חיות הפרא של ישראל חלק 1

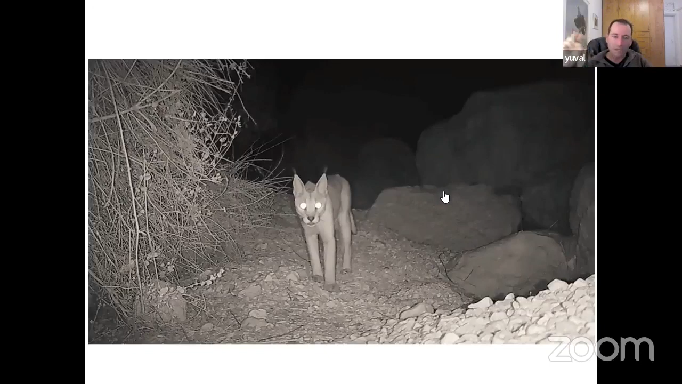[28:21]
שנלכד פה במצלמת שביל, ורואים את הברק של העיניים שלו שחוזר אל המצלמה.